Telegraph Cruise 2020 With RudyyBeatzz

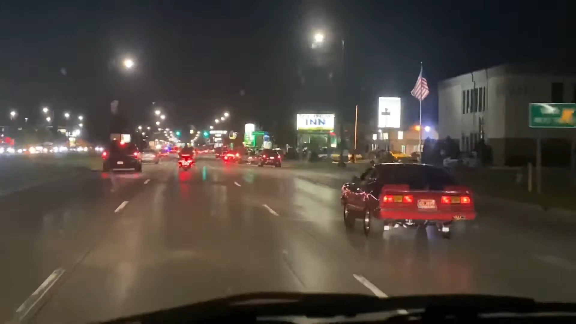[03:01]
Dude, look how many people are out here, bro. There's so many people on the bike. Damn! That bitch was crazy. Fuck, they're gonna play sitting up there at the shop. Damn!